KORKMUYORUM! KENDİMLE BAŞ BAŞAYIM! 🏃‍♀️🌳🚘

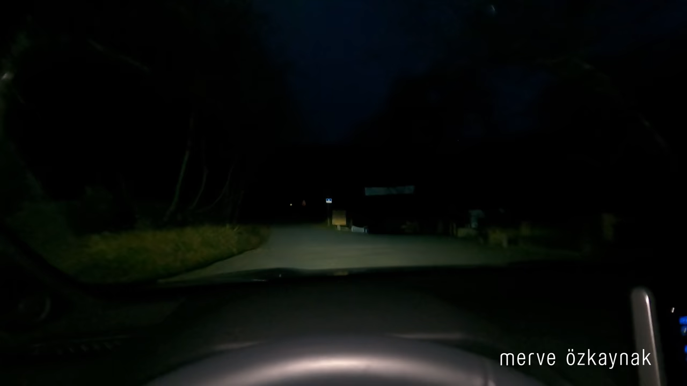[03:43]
En sevdiğim yol burası. Ormanın içine girdikten sonraki bu yolu da çok seviyorum bu arada. Şöyle göstereceğim.